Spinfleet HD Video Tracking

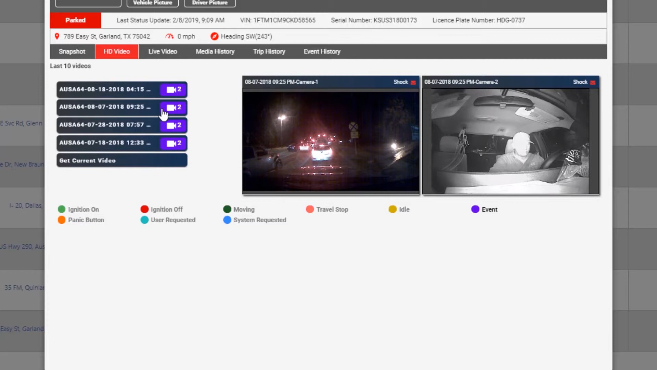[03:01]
As you can see from the interior camera feed on the right, the driver is using his cell phone while he is at a stop. Let's see what happens next.
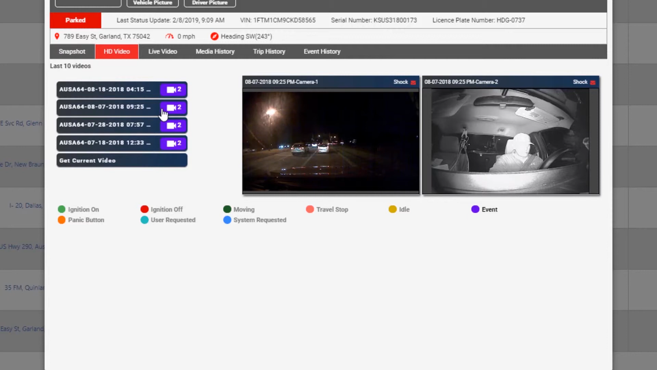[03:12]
That was definitely a rear-end collision. Looks like it's time for a performance review.